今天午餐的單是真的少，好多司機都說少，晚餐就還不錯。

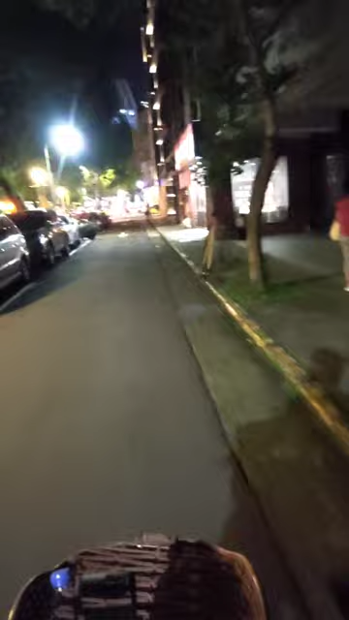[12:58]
剛剛我在雙城街那個巷子轉出來的時候有兩個警察在那邊被幹嘛然後我一轉出去看到一位那個熊貓夥伴要逆向進來趕快阻止他免得他要收一單